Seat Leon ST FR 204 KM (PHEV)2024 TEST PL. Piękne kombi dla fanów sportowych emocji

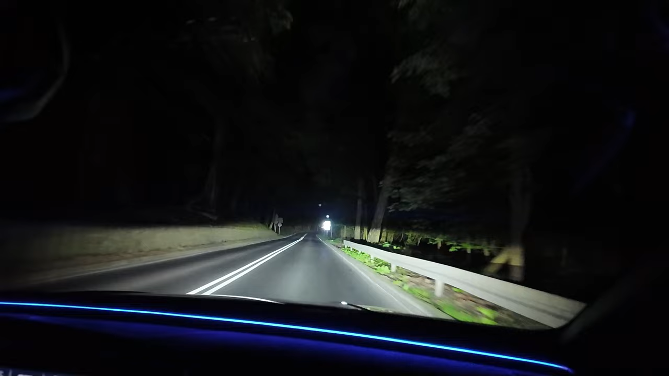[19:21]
w sajcie Leon ST który testowałem nie było światła Matrix bo jeszcze do niedawna nie było farowane teraz już w najnowszym ceniku widzę że jest taka opcjonalna możliwość nasz start był wyposażony w światła Full LED które w wersji FR są standardem moim zdaniem światła